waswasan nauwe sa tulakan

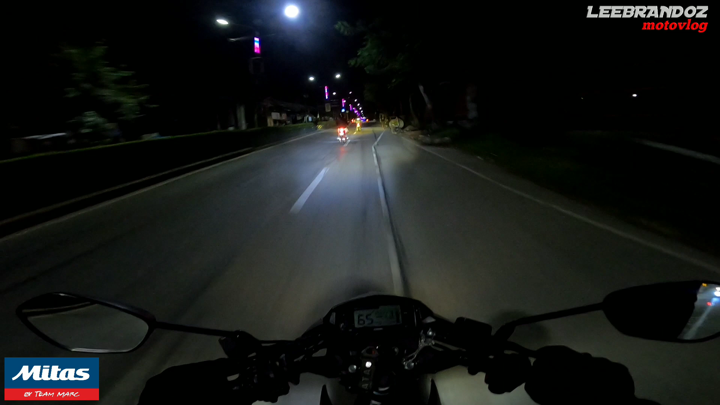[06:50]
So ayun mga katropa, nandito na tayo sa waswasan area. Sarap sana, oh putay ina. Walang iya. Deep. Meron? Ayan oh.